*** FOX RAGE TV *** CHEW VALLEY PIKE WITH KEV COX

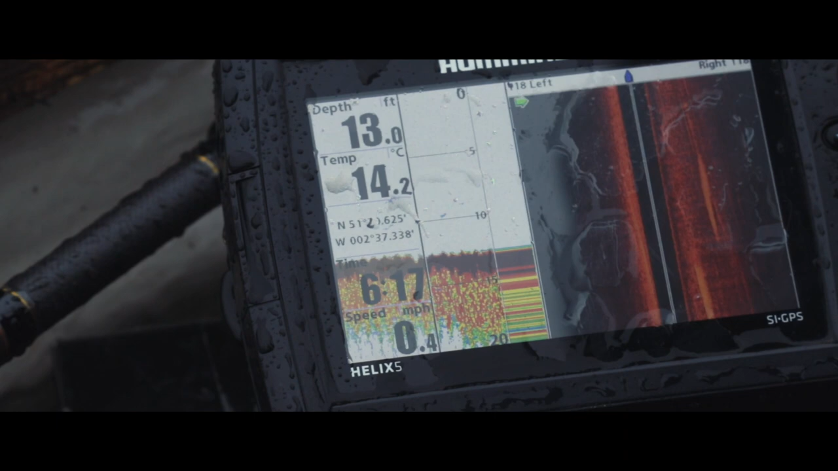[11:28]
On screen: depth 13.0 ft, water 14.2°C, speed 0.4 mph
and it's just going to continue to get deeper and deeper as we get out in the next sort of 15 20 yards